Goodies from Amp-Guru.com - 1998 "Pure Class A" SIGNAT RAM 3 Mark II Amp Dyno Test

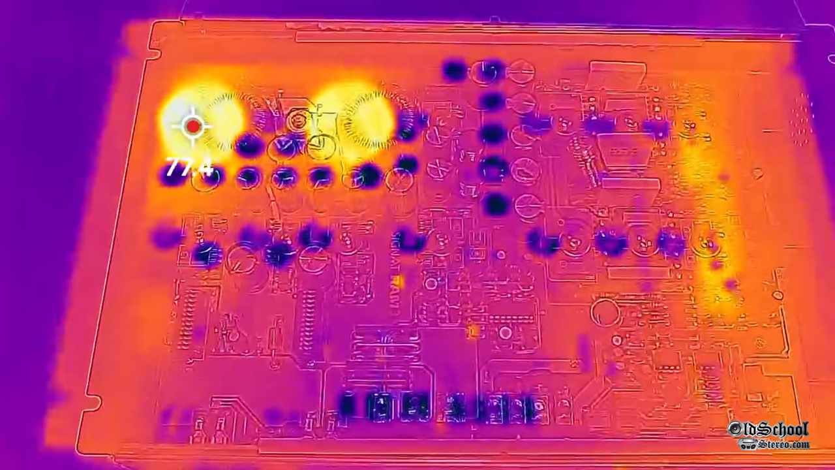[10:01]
That's the transformers at the top that were really the warmest. And there's a few resistors along the way that are showing a little bit of extra heat.
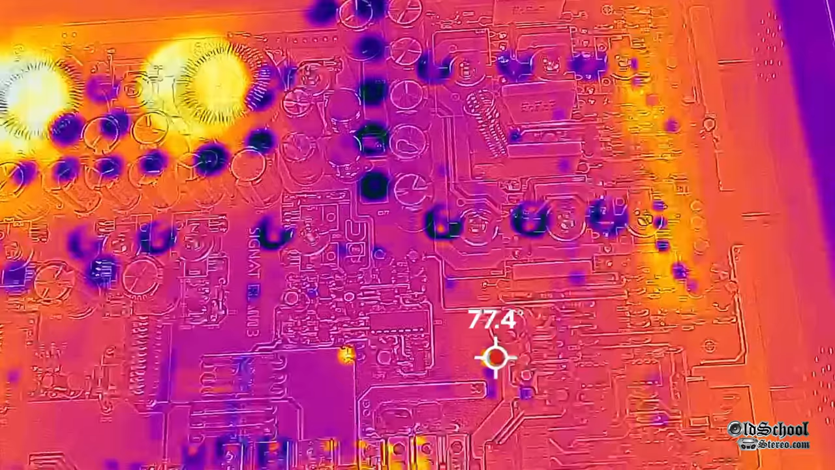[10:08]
But overall, the amp did not get that hot. So it performed well.